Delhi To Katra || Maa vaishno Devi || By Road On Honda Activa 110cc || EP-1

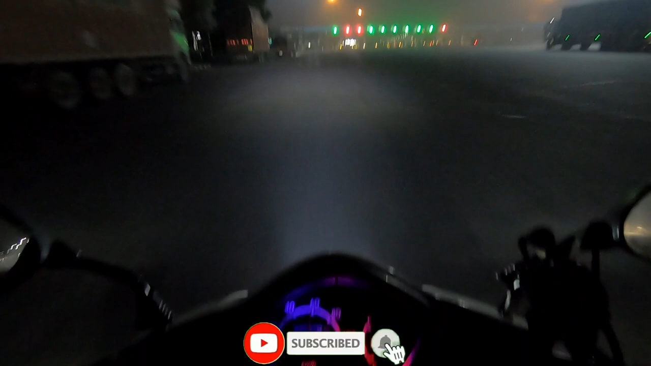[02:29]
पानीपत का टोल तो होगा क्रॉस, अब बस टोल ही टोल गिनने हैं लखनपुर बॉर्डर तक। देखते हैं भाई कितने टाइम तक पहुँचते हैं।
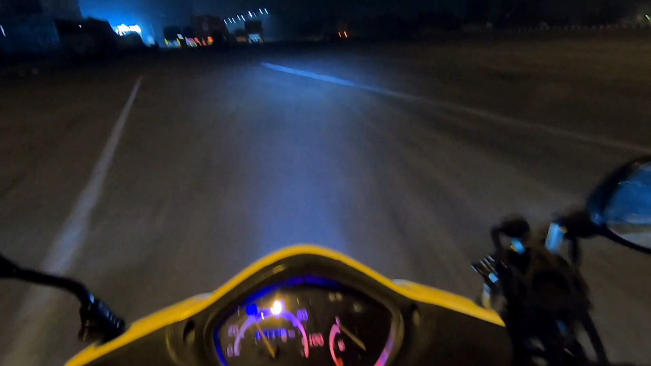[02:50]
बारिश अभी भी हल्की हल्की हो रही है, फिर भी चलना पड़ रहा है क्योंकि भाई लेट हो जाएंगे ज़्यादा। तो भी मिलते हैं आगे।